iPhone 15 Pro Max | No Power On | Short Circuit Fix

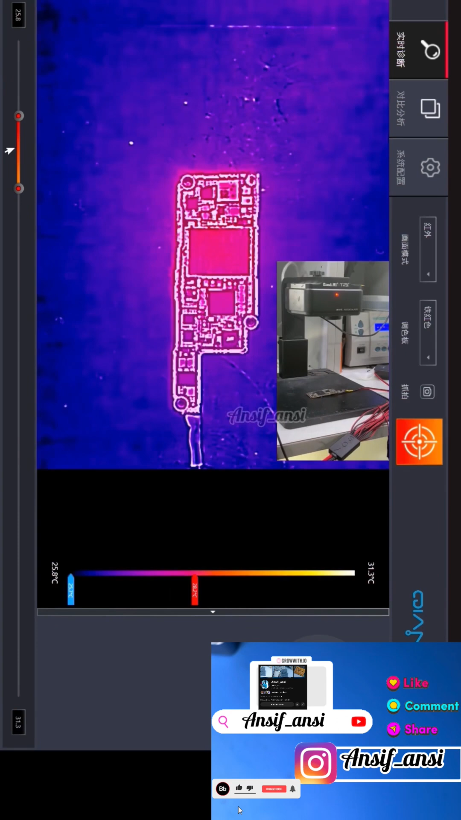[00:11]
On screen: scale top 31.3°C, scale bottom 25.8°C
camera check the vdd boost ic was heating up usually this kind of